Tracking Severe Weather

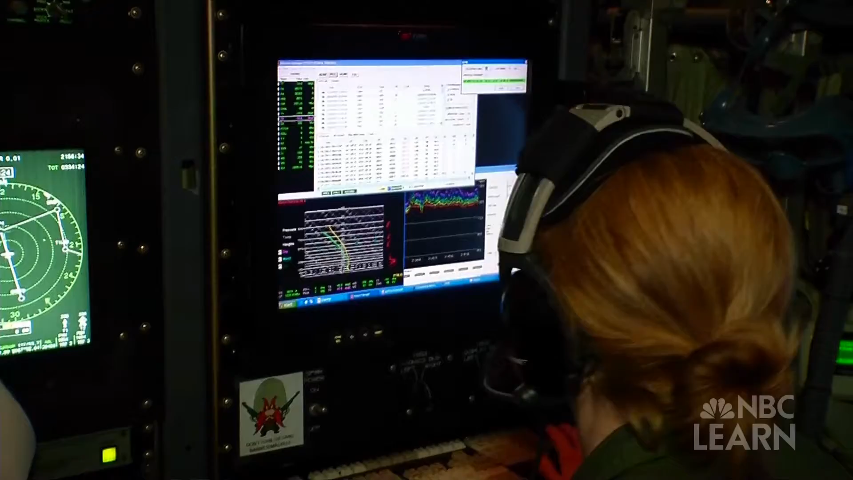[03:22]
The data gathered from the storm's vertical profile is then fed into computer models to predict a storm's path.
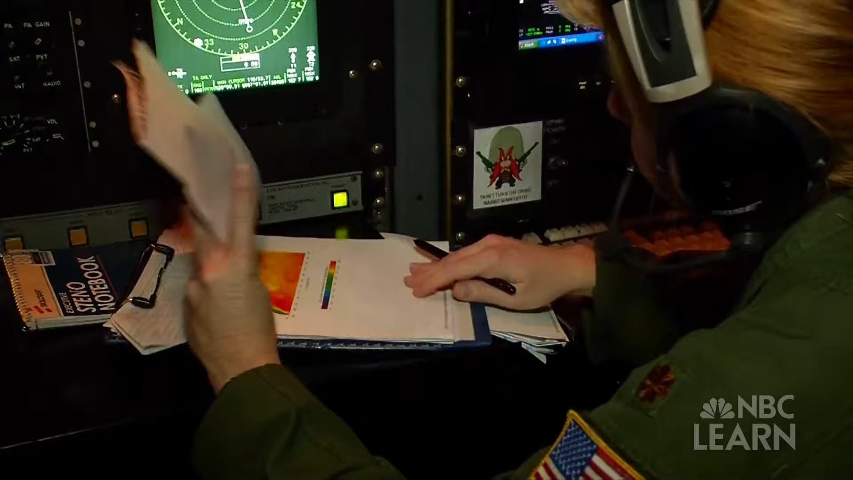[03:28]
Doppler radar is another piece of technology essential to making accurate weather forecasts.